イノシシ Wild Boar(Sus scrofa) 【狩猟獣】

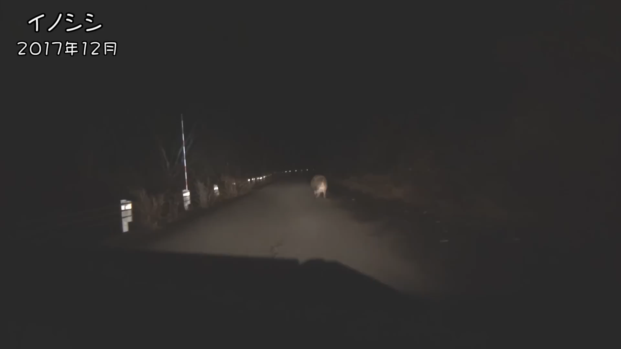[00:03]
ん ああああデーカーデーカー これデーカーうわぁデーカー
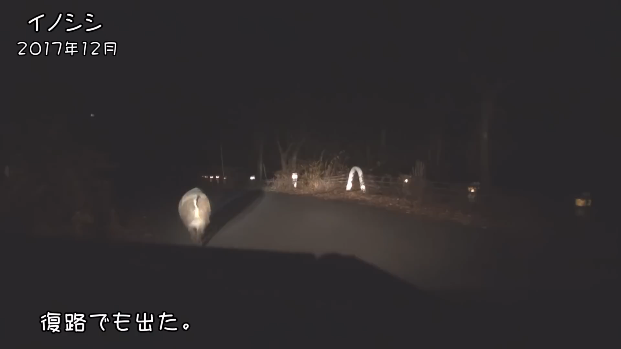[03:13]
そっち行けないってあー行ける?あっ潜るのかなあーはい来ましたね